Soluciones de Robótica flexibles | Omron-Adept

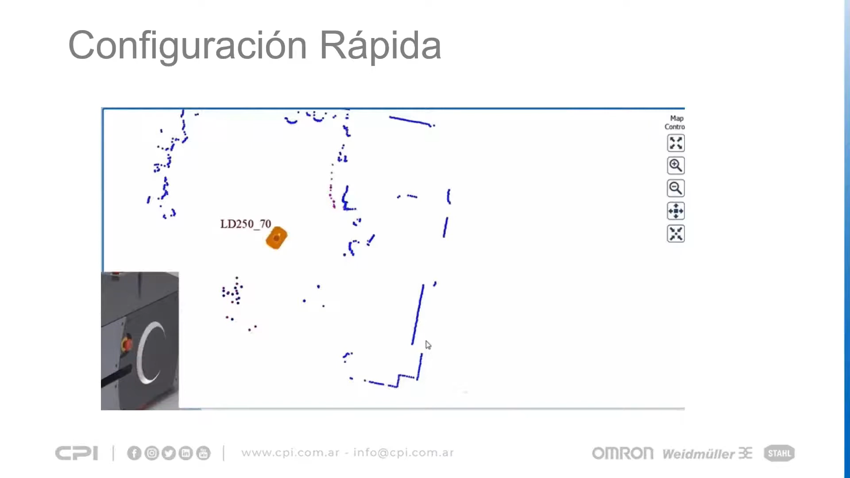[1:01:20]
frente cómo reconoce el entorno entonces todo lo que son los puntos azules son el área que está detectando las paredes y demás entonces para yo enseñarle mi planta simplemente lo que voy a hacer es
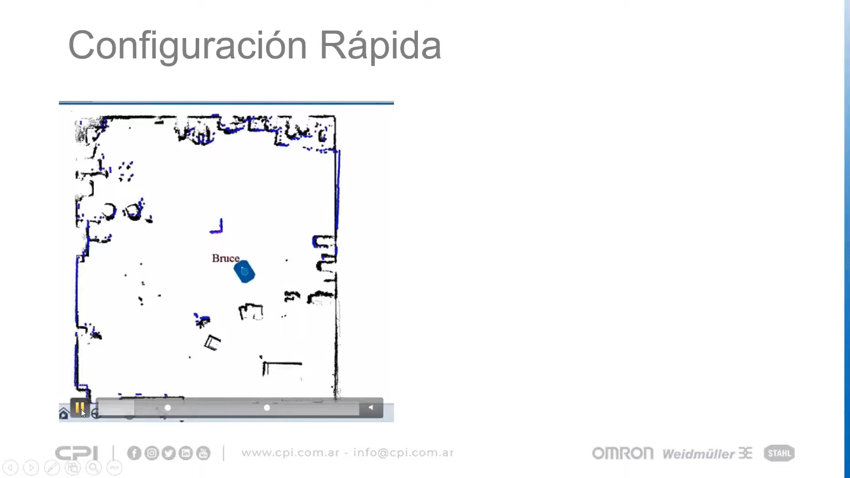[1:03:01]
debido a eso si se coloca algún obstáculo va a poder saber que es un obstáculo y lo va a poder lo va a poder esquivar entonces después una vez que yo tengo el mapa enseñado voy a poder definir goals o tareas específicas para que el robot vaya
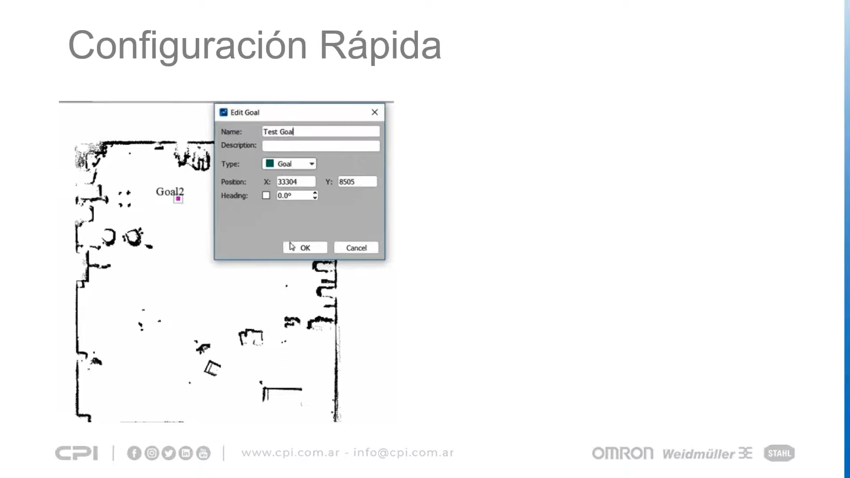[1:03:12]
y todo lo que es la trayectoria del robot yendo de un punto al otro va a ser un cálculo automático del software entonces en este caso lo que está haciendo